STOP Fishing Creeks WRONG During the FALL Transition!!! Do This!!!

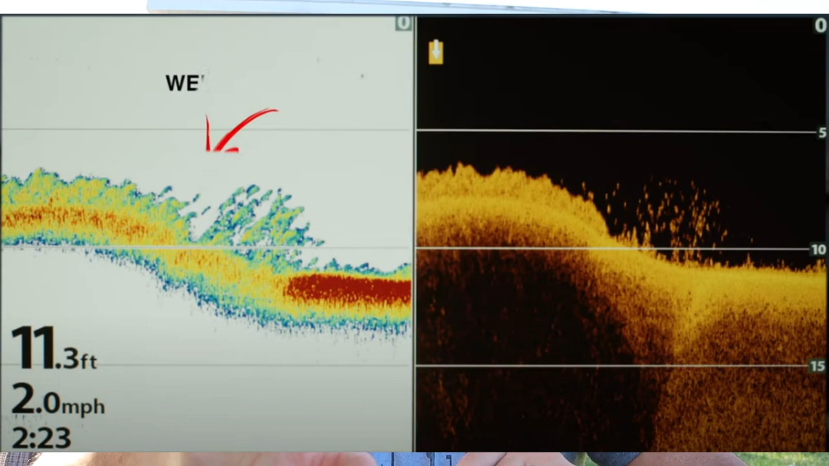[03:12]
On screen: depth 11.3 ft, speed 2.0 mph
running along the bottom or clouded up just off the bottom that's probably bluegill
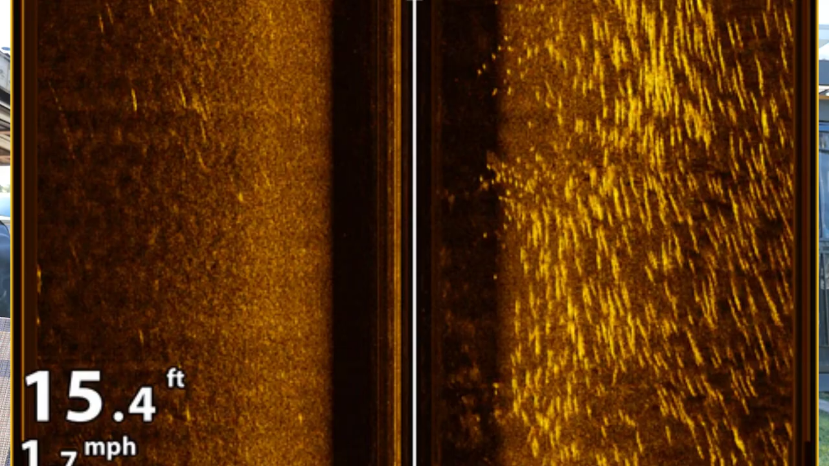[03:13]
On screen: depth 15.4 ft
but if you've got everything tightly packed on there or packed into different schools well you might be a shad lake or you might have a herring lake on your hands